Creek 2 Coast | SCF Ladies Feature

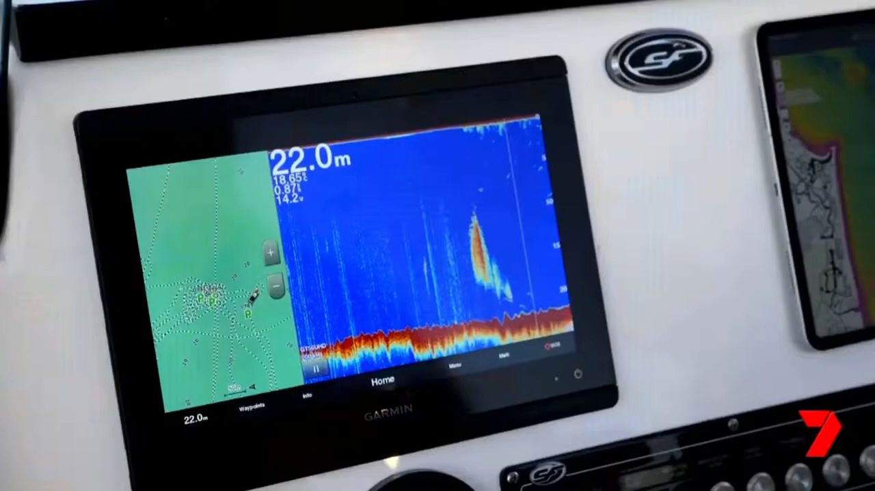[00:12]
On screen: depth 22.0 m
Benny's found a nice isolated patch of rubble and rock there's a couple of good arches on it.